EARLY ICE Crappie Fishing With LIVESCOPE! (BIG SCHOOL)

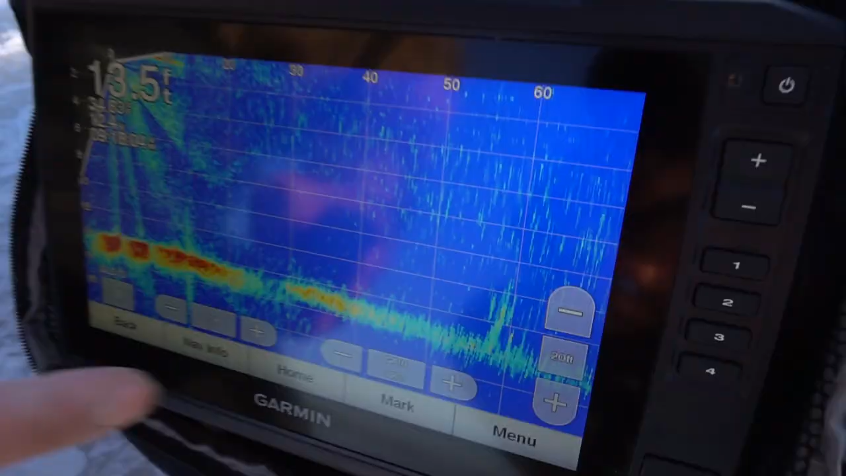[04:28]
On screen: depth 13.5 ft
all right so we just located a fish um
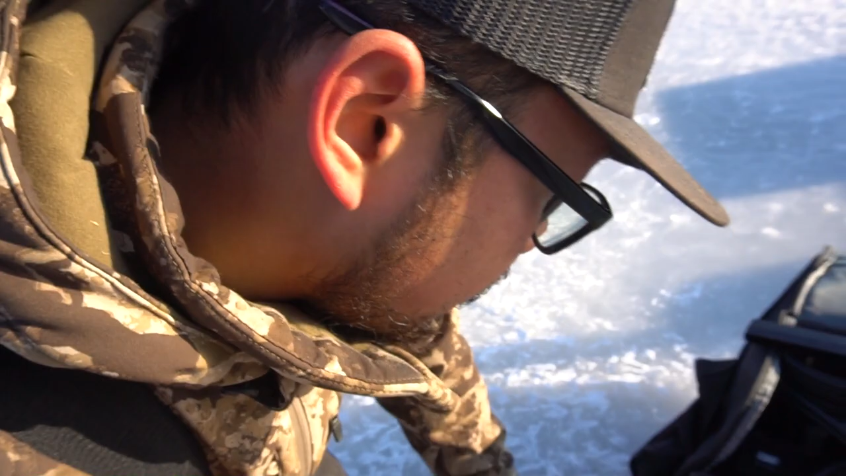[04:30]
we're right here okay this is us right there and then we see where our transducers
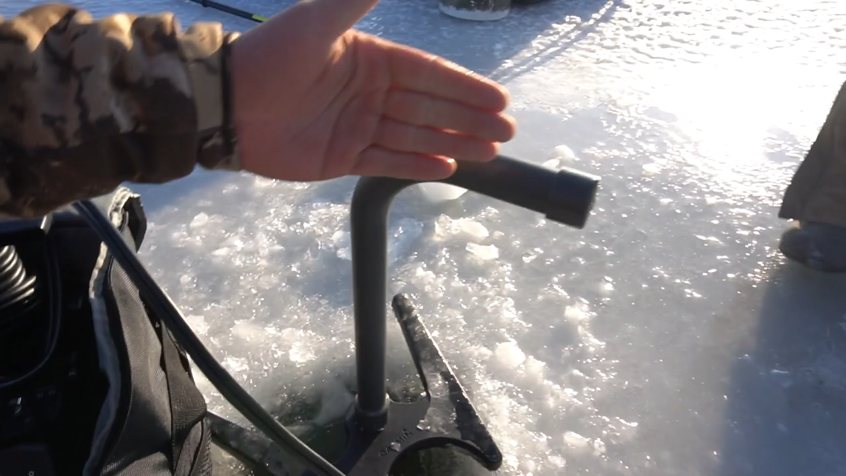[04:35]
point is poison point in this way so 60 feet that way we
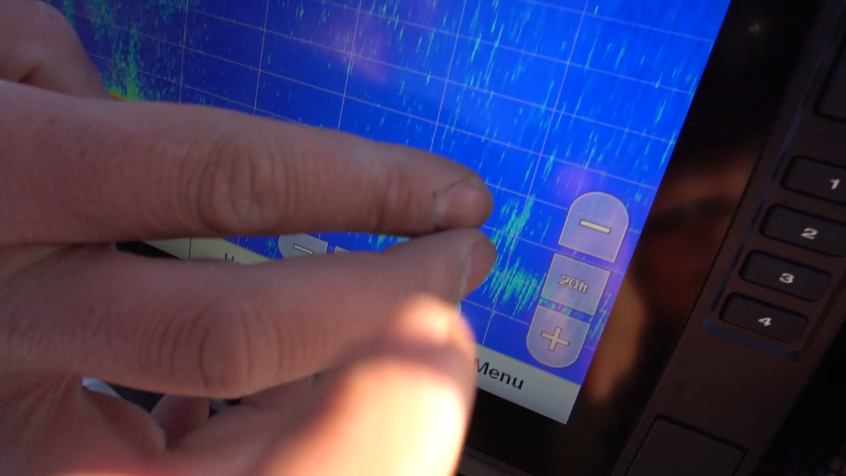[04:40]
got a wad of fish it's not letting me zoom in precisely but right there that's
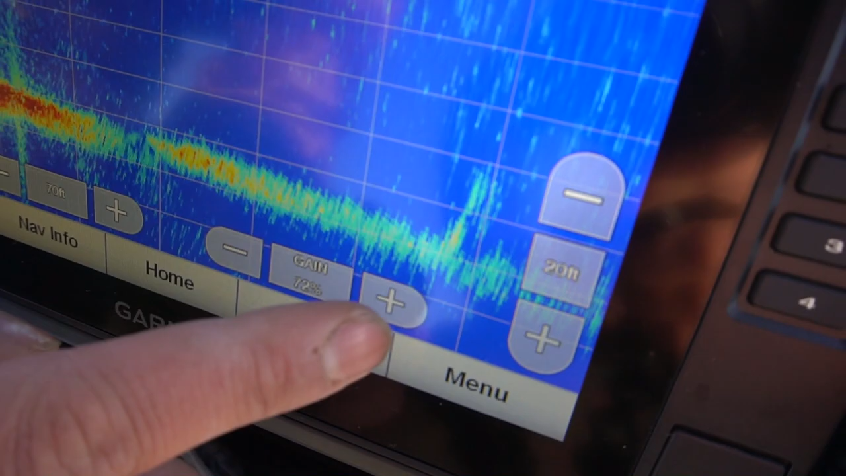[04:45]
all fish if I turn up the gain a little bit you guys can see it a little bit that's like more of what we're looking for
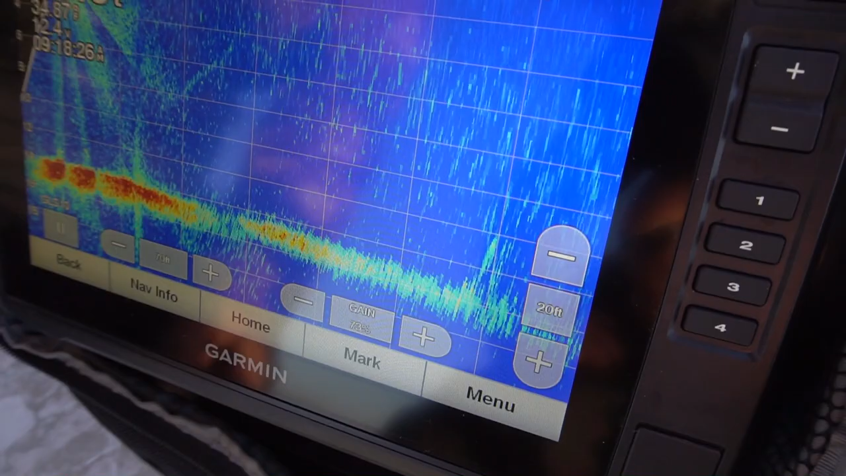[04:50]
they're more suspended in the water column and they're probably more like active and stuff like that but I think we're gonna drill a grid and we're gonna start by going 60 feet
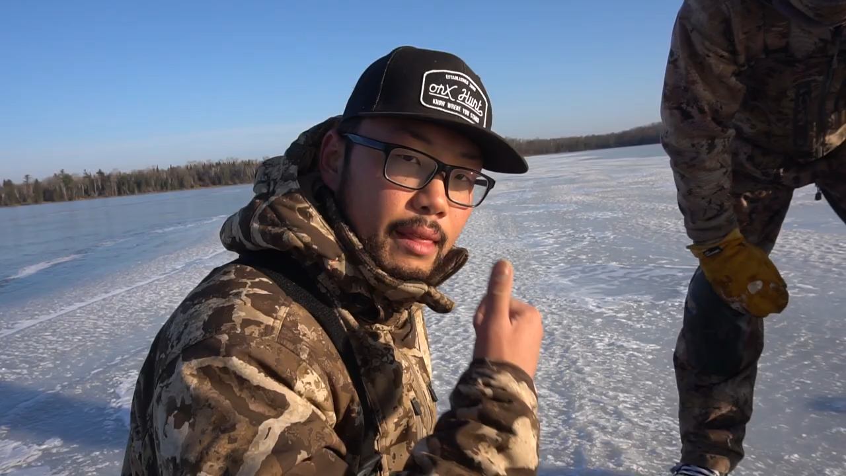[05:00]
that way guys this is extremely exciting being out here early ice actually gonna get on fish the first couple missions that we've had you know we haven't had any fish I haven't even had a bite so you could see Dustin I told Dustin
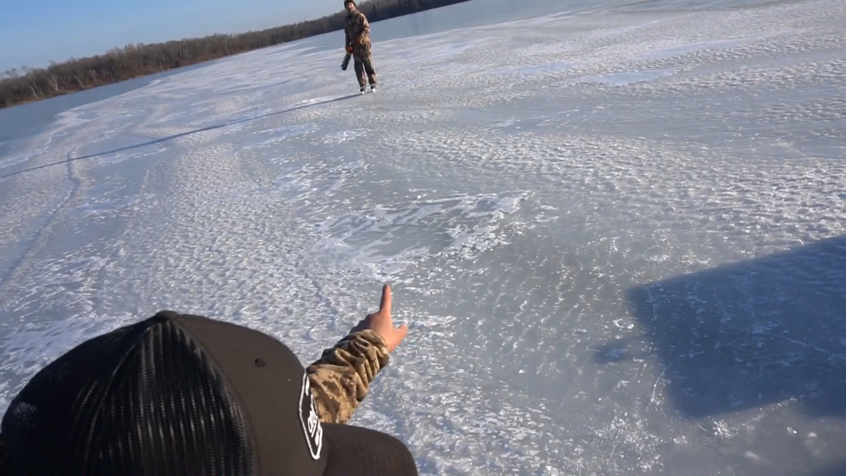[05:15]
to go and drill a hole over them and he was drilling look that's that's where he was drilling and we're right over
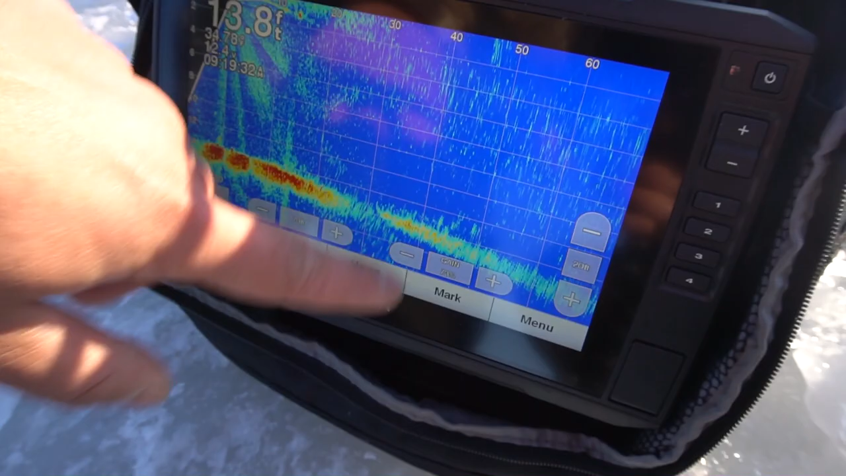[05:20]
top of them so we're gonna go over here sorry this is a fast paced video we're just trying to find a fish right now we're
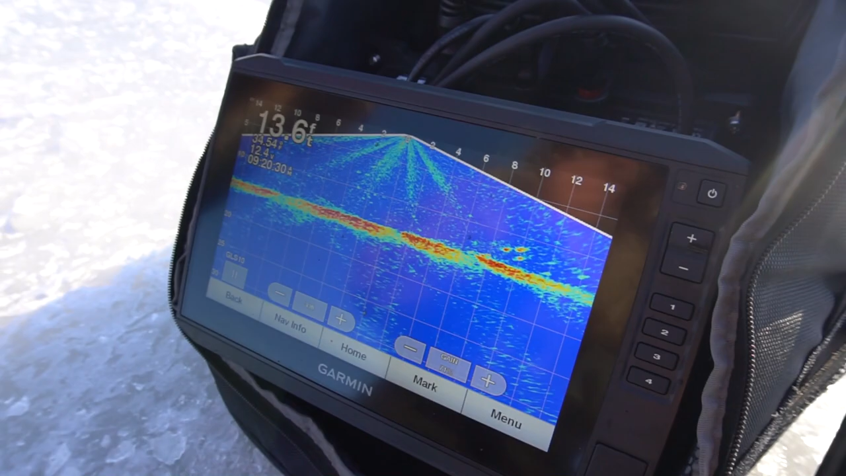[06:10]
On screen: depth 13.6 ft
just gonna keep finding some schools and get on top of them